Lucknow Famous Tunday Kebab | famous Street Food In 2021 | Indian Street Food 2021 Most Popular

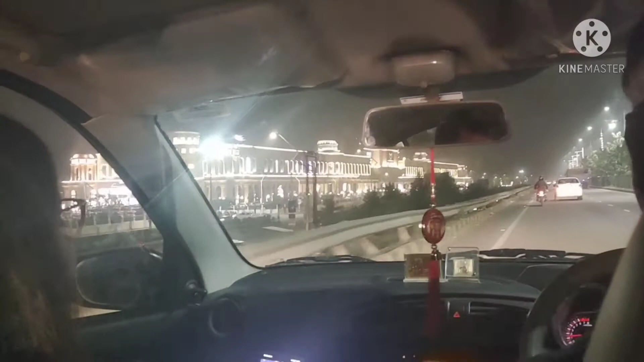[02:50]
बहुत खुबसूरत मॉल है, इस मॉल को तो देखकर ऐसा लग रहा था कि जैसे हम लोग दुबई आ गए हैं या कहीं बाहर आए हैं,